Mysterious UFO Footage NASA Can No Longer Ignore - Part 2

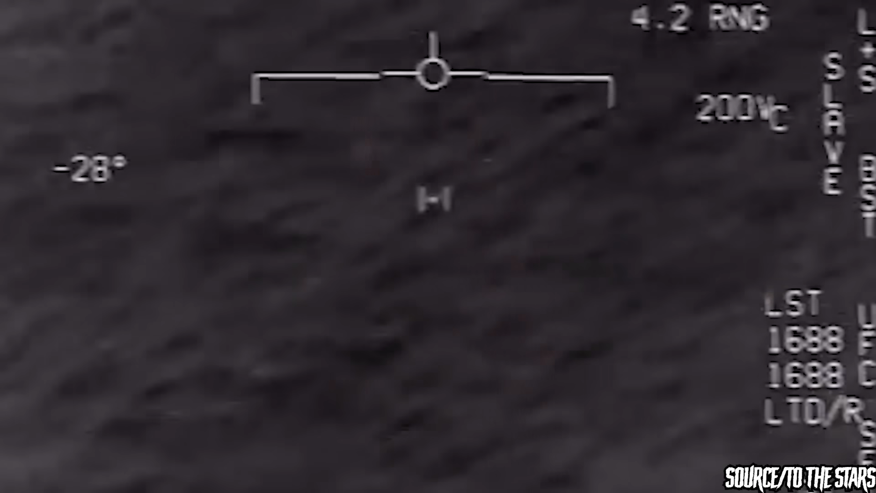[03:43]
AN-ASQ-228 Advanced Targeting Forward Looking Infrared Pod, also known as ATFLIR.
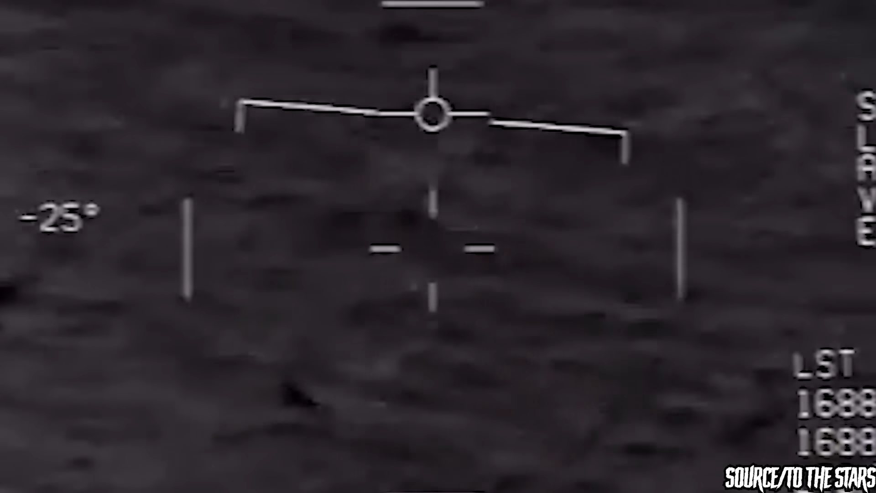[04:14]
and the fact that the ATF was pointed ahead and to the left of the Super Hornet. The readout also explains that the aircraft was travelling at 252 knots, in a 5 degree turn,
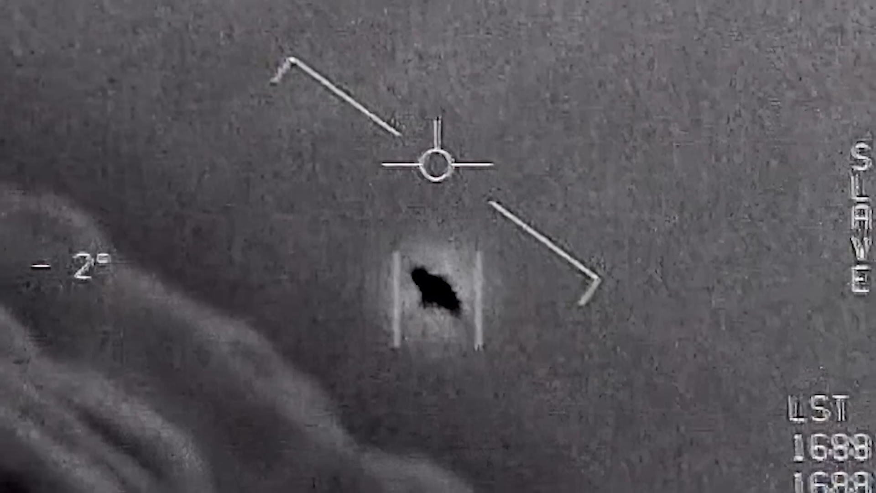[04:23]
and the unknown object was approximately 4.4 nautical miles away. The video shows the Super Hornet's weapon system operator repeatedly trying to acquire the UFO with the ATF's built-in auto tracker, which can pick out an object and keep it centered on camera.
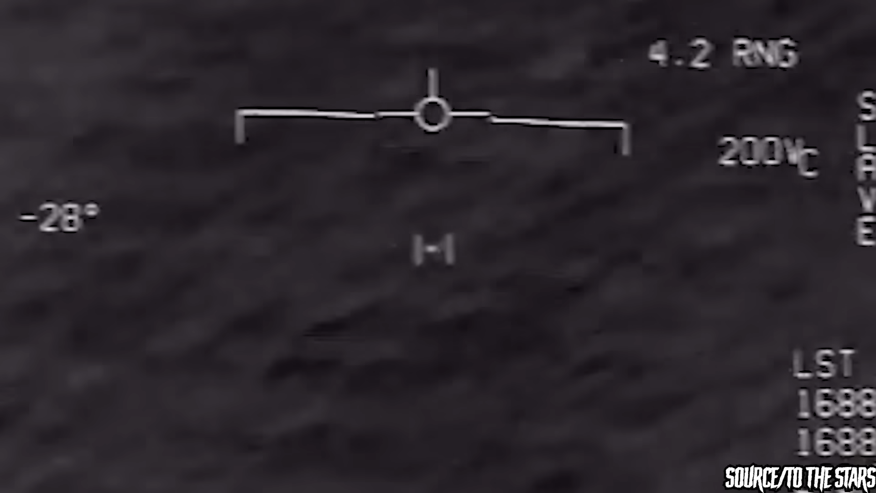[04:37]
After two tries, the weapon system officer, or WSO, shouts, whoa got it! To which another person, the same dude the pilot, says, woohoo, whoa, not to sound like Mario or anything. What the bleep is that thing? The pilot asks. The WSO later says, oh my gosh dude, to which the pilot replies, whoa, what is that man?
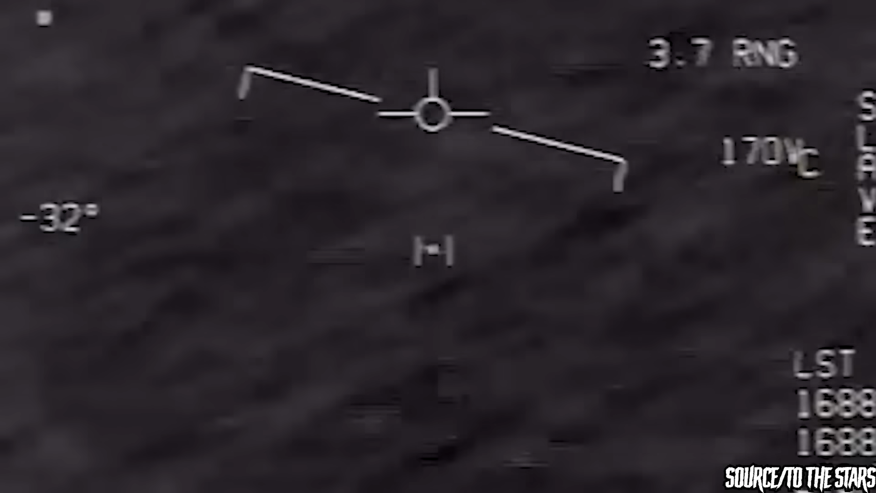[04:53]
Now yes, this is where skeptics might start asking, but Alexa, how is this unknown object different from weird government aircrafts we don't know about? Well doubters, let me count thy ways. For starters, the UFO does not have any kind of hot exhaust trail that would be emitted by a conventional turbine engine, appearing to emit no heat on the ATF sensor.
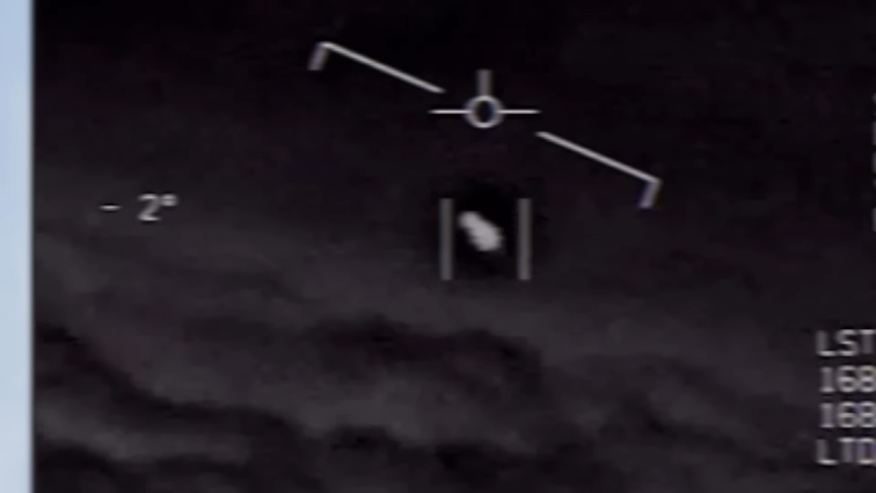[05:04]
And secondly, the UFO doesn't have any visible wings or fins.
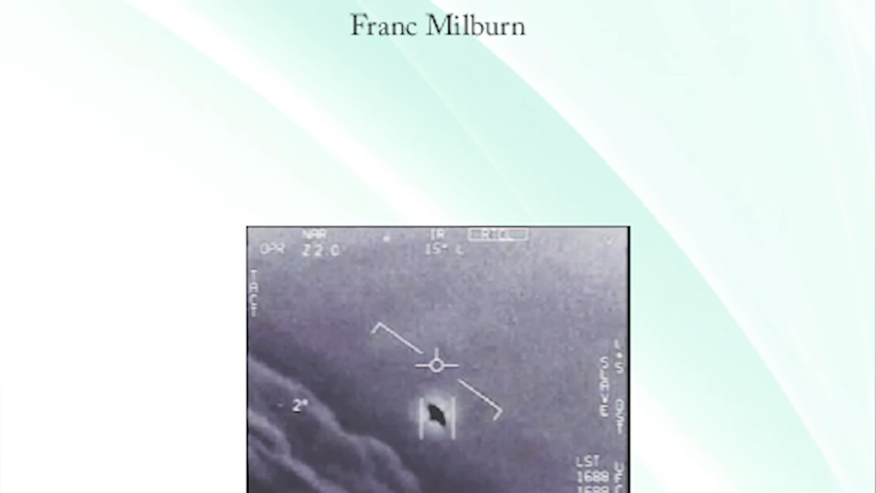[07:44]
The report is an older document, said to be written by Frank Milburn,
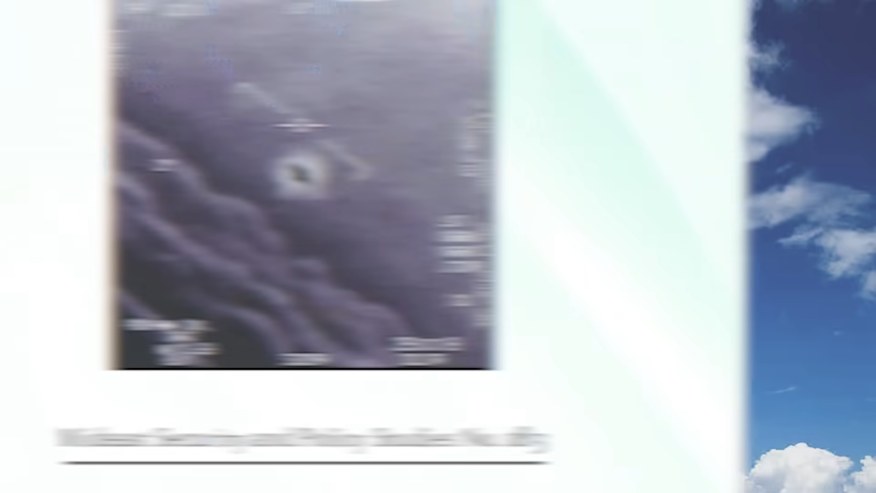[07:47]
and had something to do with the Begin Sadat Center for Strategic Studies at the Bar-Olan University. It's unclear precisely what the report has to do with the videos, which are pretty stunning on their own. One of the videos clearly shows an orb flying in close proximity to a plane, to the point where it appears the orb is chasing the plane through the sky.
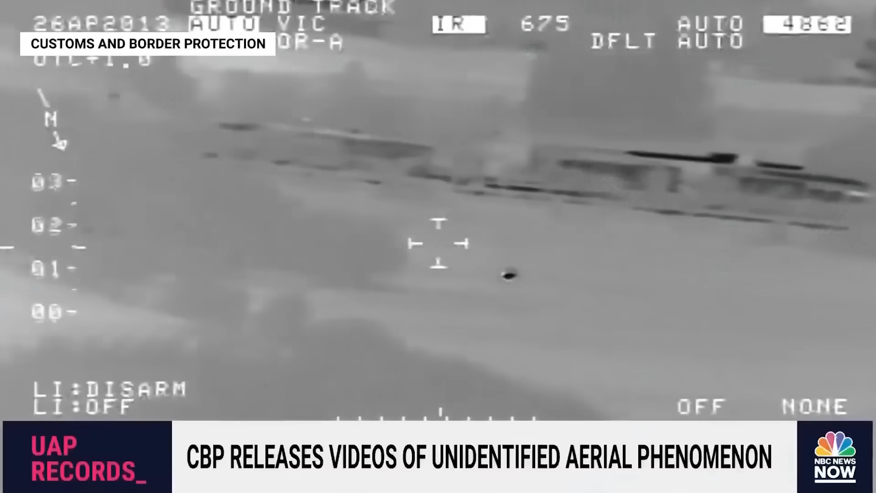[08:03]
It's clear that the object isn't moving like any other craft known to man. Most of the footage appears to show some type of orb following an aircraft or flying over land, and in one particular video,
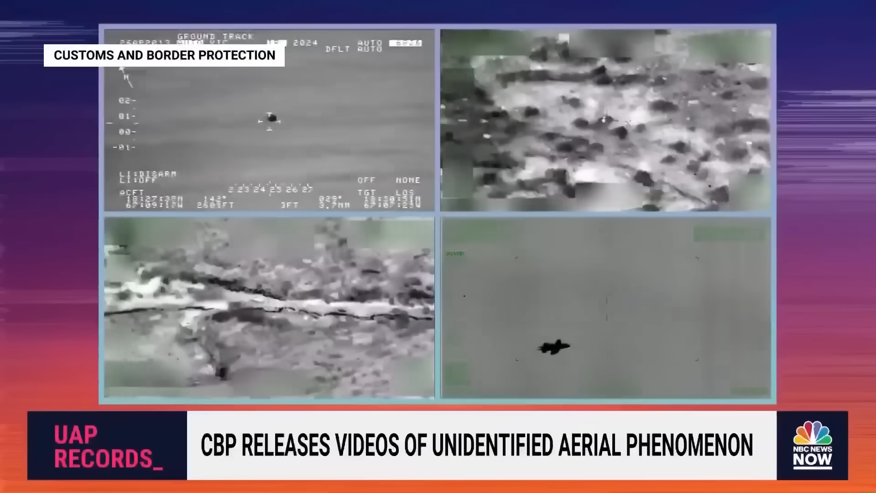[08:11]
we can see one of these super fast objects glide over what appears to be some type of urban development or military base. So what are these orbs? We have no idea.